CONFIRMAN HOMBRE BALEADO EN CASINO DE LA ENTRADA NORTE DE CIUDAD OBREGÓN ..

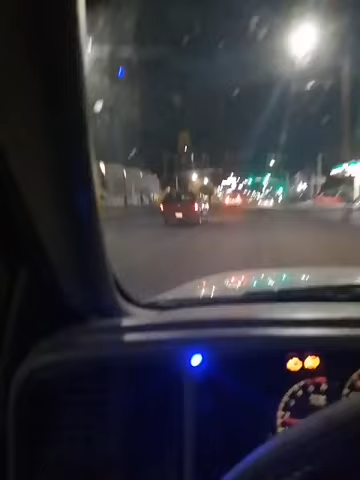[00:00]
Hola, ¿qué tal, mis amigos? Estamos transmitiendo de nueva cuenta en esta noche, medianoche de domingo ya. Están reportando una persona lesionada con arma de fuego allá en el Casino Central, en la carretera internacional y la calle Cananea. Ahí vamos ya en el Sami Móvil, vamos en código,
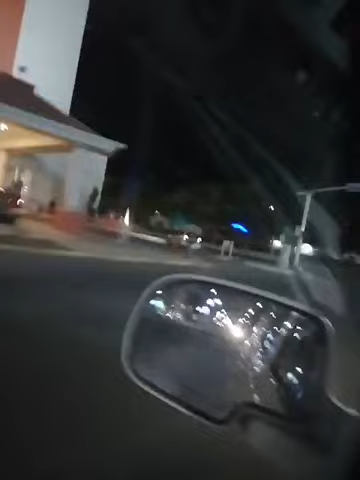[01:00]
Vamos a checar aquí, vamos a ver. Bueno, pues vamos, ya estamos. Ay, Dios mío de mi vida, tenía que pasar esto. Bueno, entonces estamos transmitiendo en vivo para todos ustedes. Ya estamos aquí. Ay, se tenía que empañar el vidrio. Ni hablar, Dios mío.
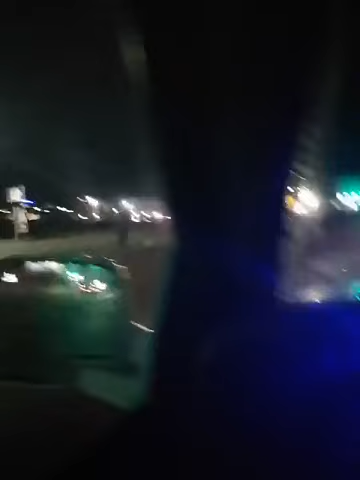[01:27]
Ahí están las ambulancias, ahí está todo. Vemos todo el movimiento.
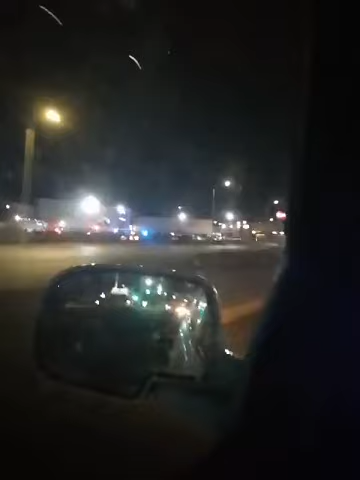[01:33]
Aquí estamos ya estamos en el lugar de los hechos. Aquí en la carretera internacional estamos arribando ya al lugar de los hechos. Una persona baleada, una persona agredida con proyectiles de arma de fuego. Ya estamos aquí. Medio Sobson está en el lugar del ataque armado. Aquí están las unidades. Ahí está Cruz Roja. Estamos transmitiendo ya aquí en este sector. Gracias a todos ustedes por seguir nuestra transmisión. Gracias, ¿verdad?